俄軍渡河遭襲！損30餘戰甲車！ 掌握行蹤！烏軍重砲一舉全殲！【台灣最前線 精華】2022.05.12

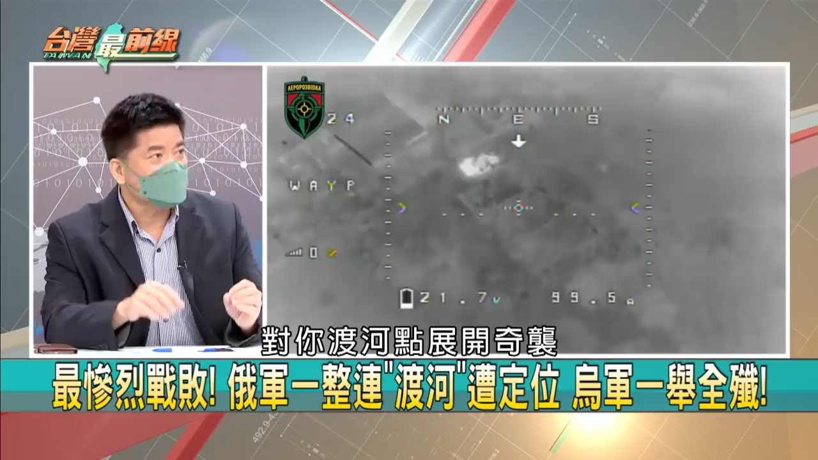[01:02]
点展开齐袭或者这个火力覆盖因此把包括桥还有渡河过去一些战甲车辆甚至你在后方的一些部队都予以殲灭这就是很